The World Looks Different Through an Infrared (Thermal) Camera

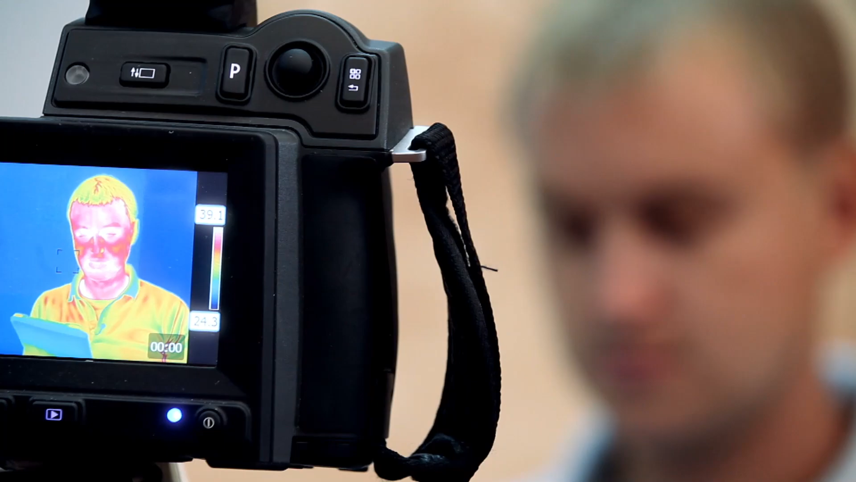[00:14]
With the help of this equipment, you can literally see the heat emitted by objects around us.
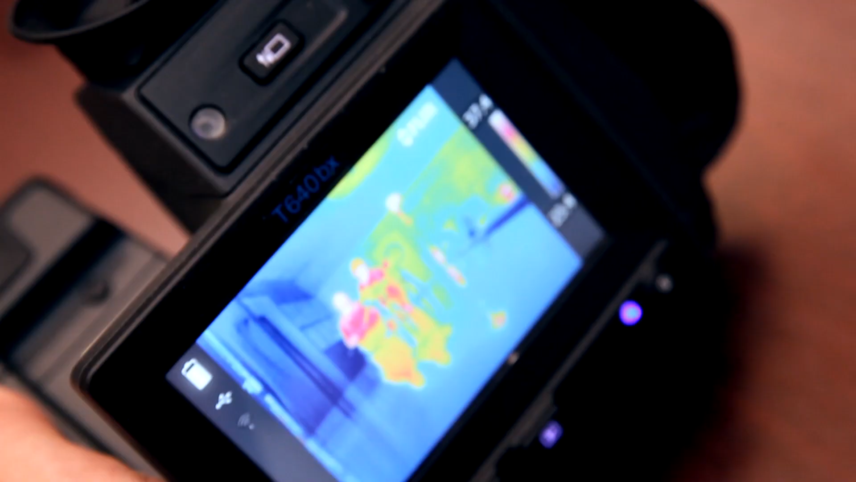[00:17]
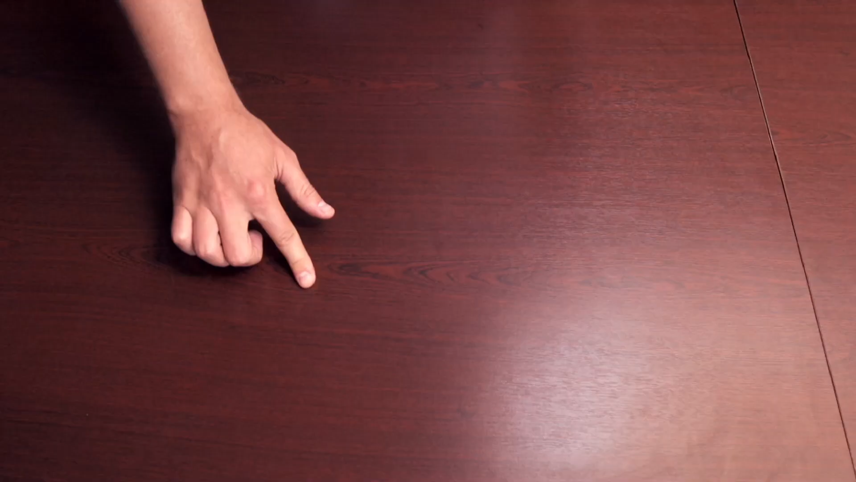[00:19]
Not just feel it, but actually see it.
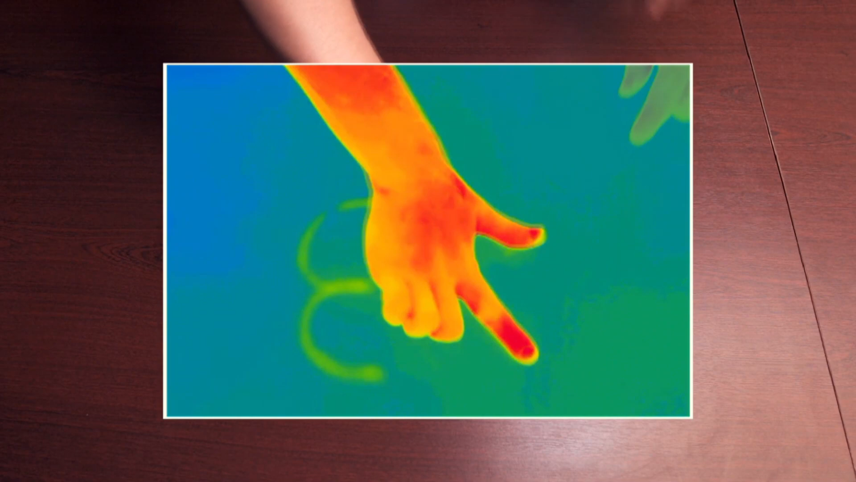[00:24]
All objects emit heat or infrared radiation.
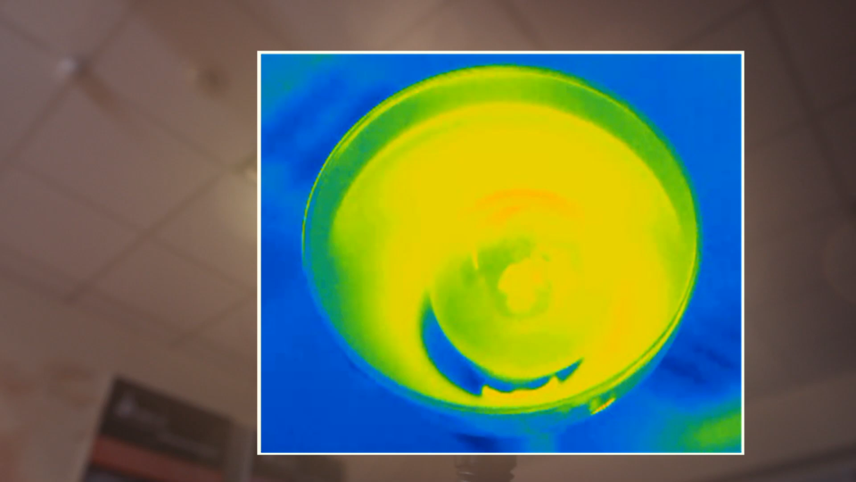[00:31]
Electromagnetic waves of a certain wavelength, roughly 0.9 to 14 micrometers.
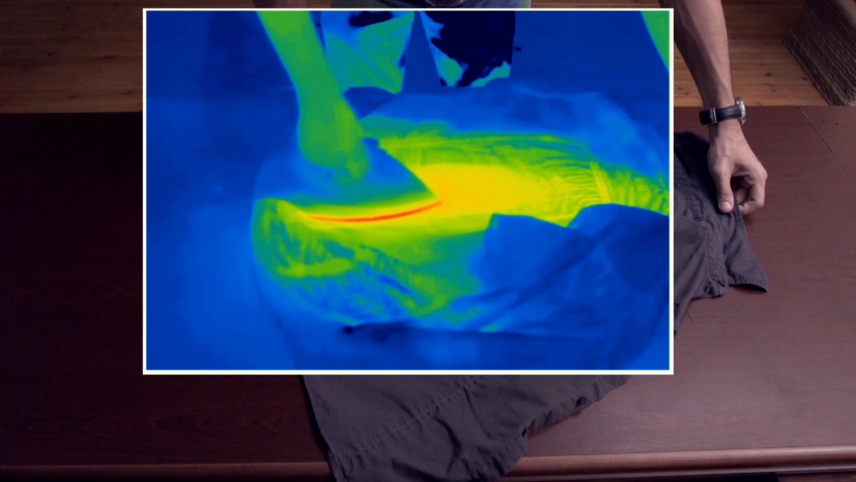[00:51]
Bright orange and yellow for warmer ones.
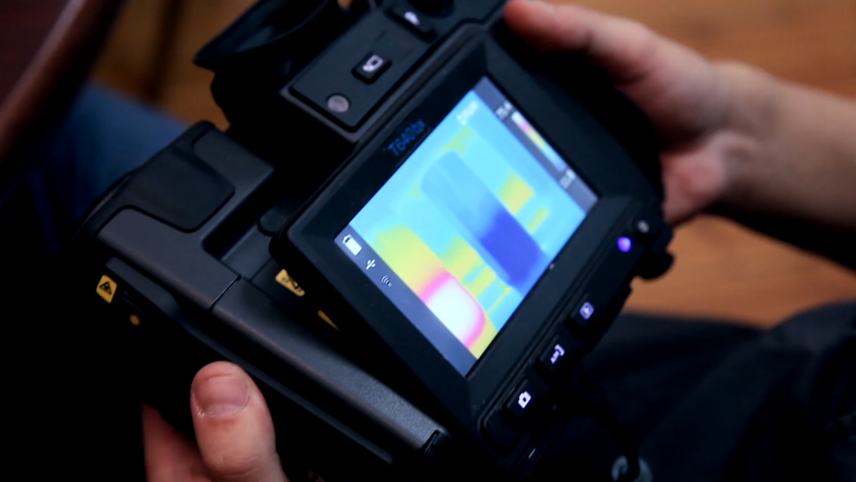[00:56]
Contrary to a common misconception, there are no objects in this world that don't emit heat, even say ice.
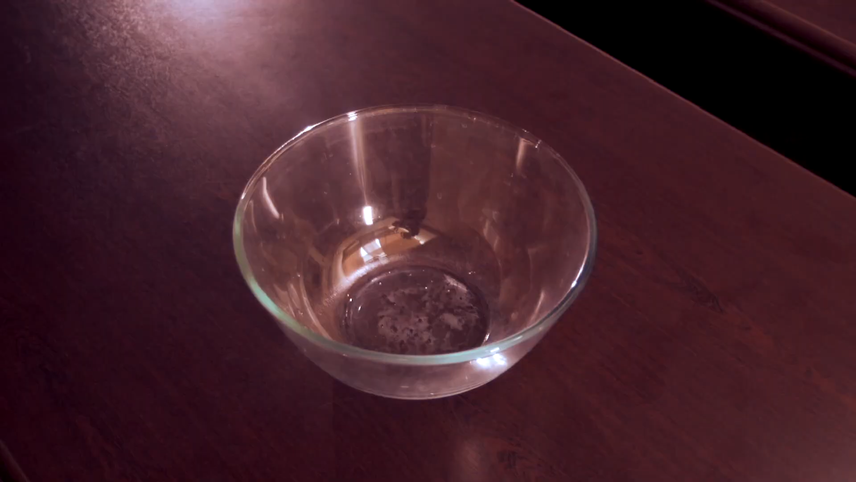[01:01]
If we slightly adjust the heat range of the thermal imaging camera,
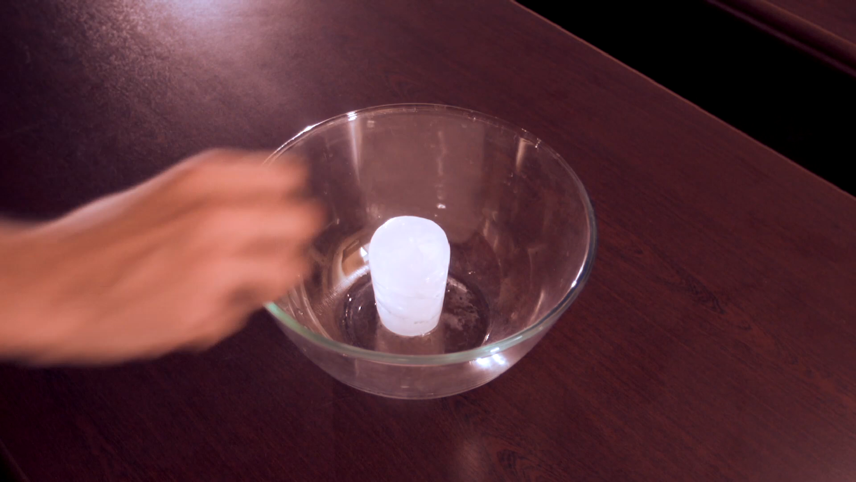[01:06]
the block of ice will start glowing like burning hot metal.
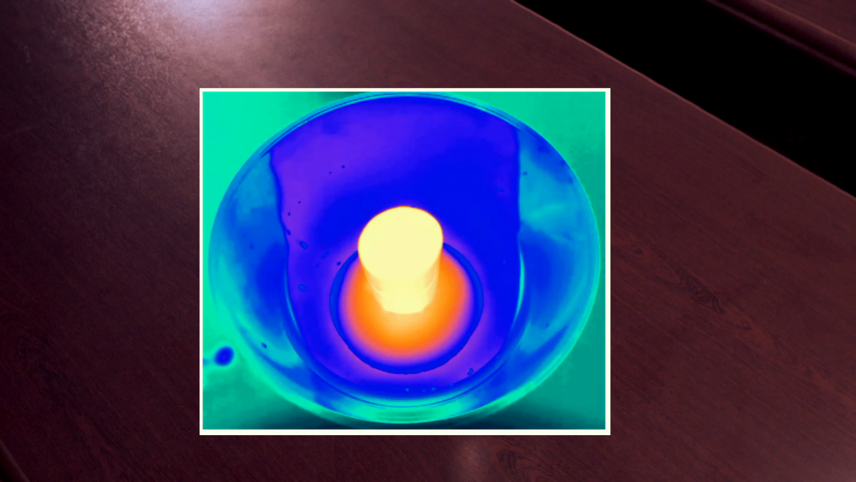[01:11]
Only objects cooled down to absolute zero,
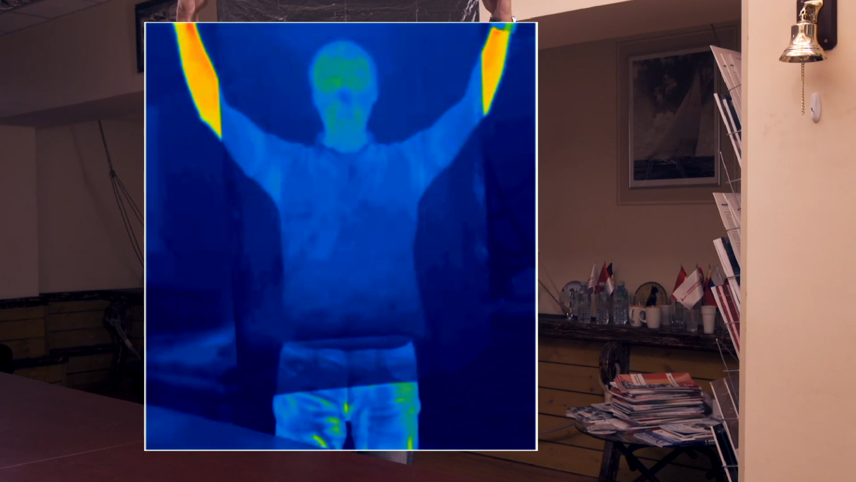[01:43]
Actually, it registers my infrared radiation, which passes through the bag.
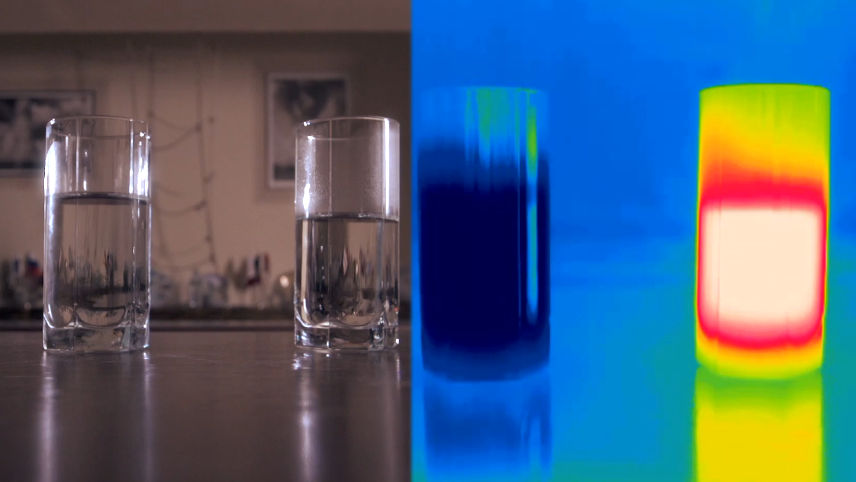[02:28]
But a thermal imager sees it right away. Blue color corresponds to cold water, bright yellow and orange, to hot.
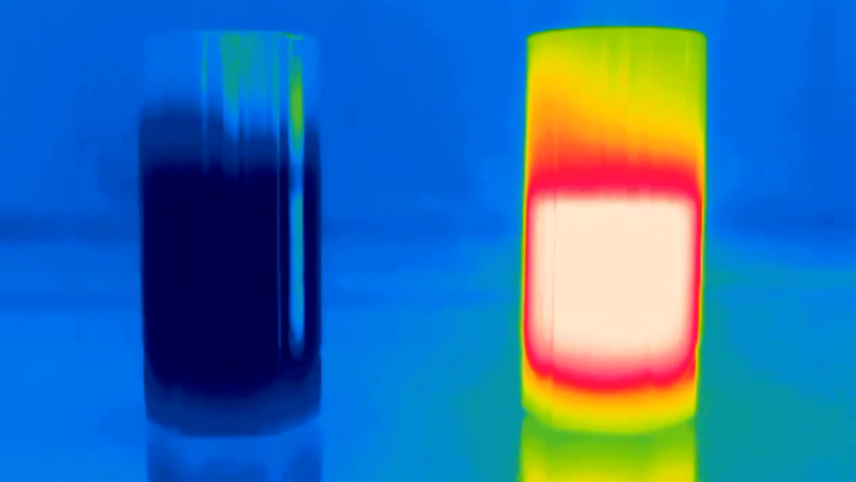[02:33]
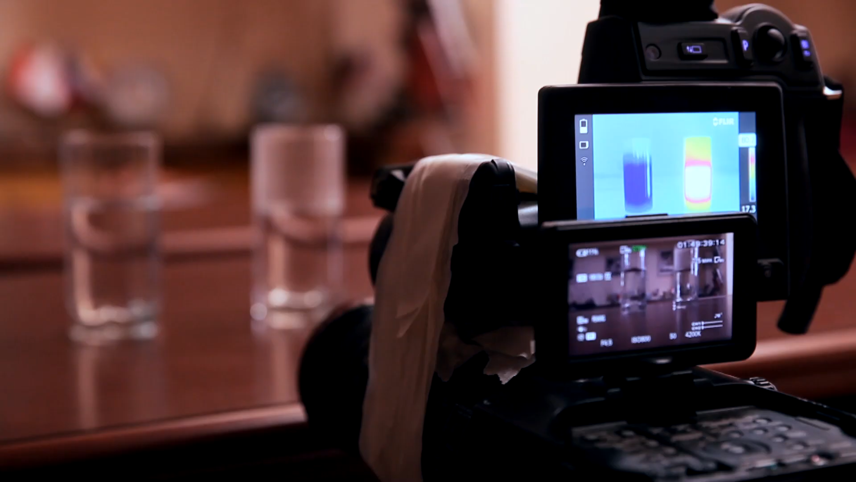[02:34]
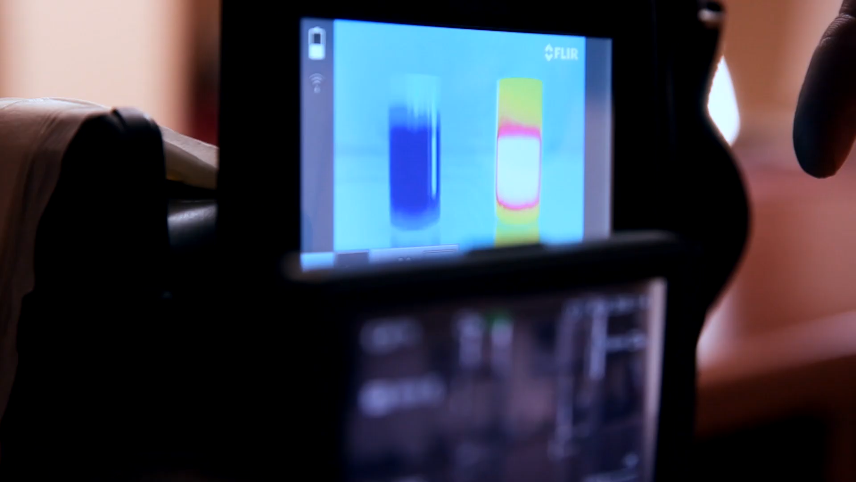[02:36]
And by the way, it's all in all a spectacular sight when you place together something cold and something hot.
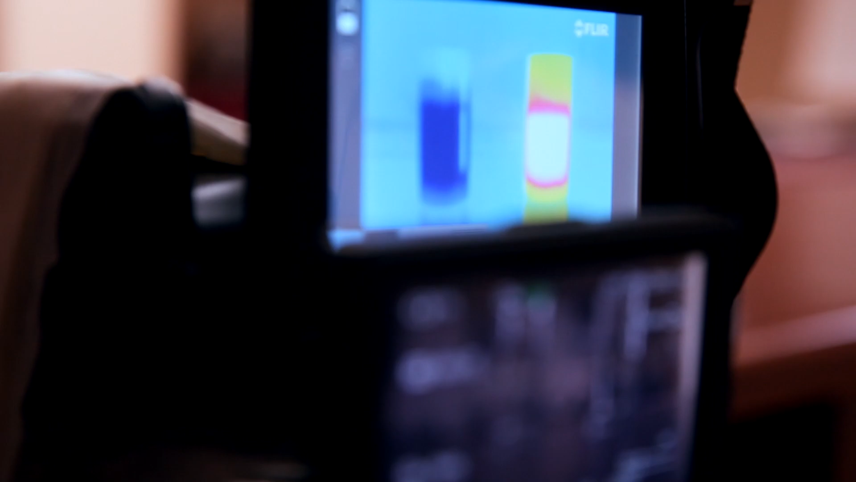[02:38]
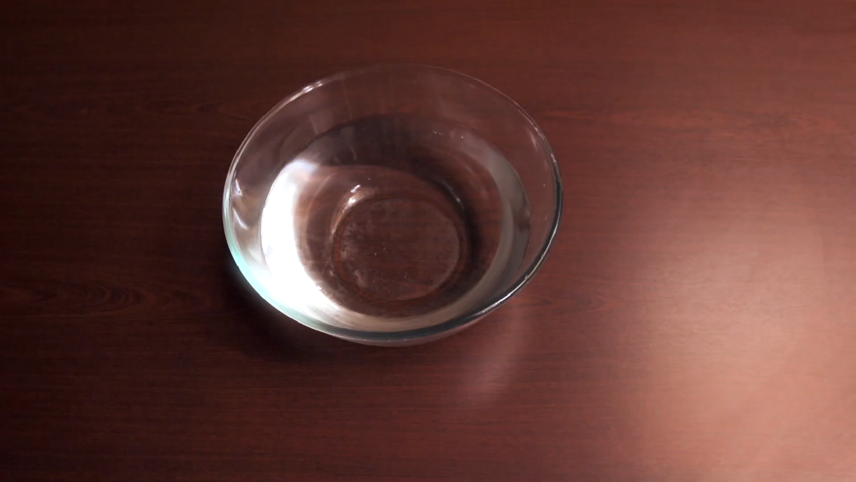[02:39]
That's how cold water looks, like crude oil.
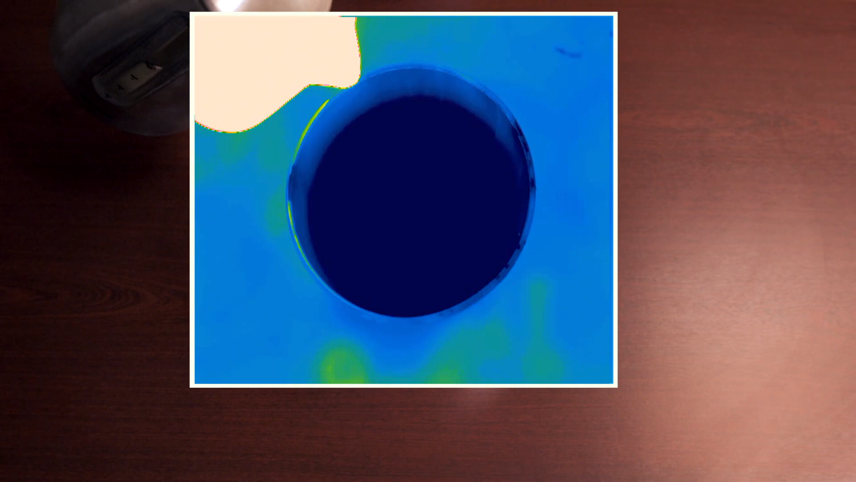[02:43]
And this is what happens when boiling water is being poured into it.
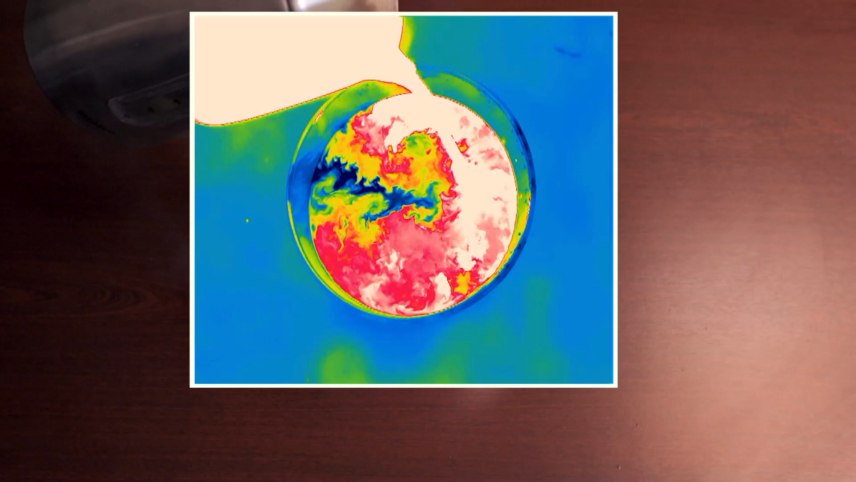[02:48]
You can clearly see all the mixing layers of liquids with different temperatures.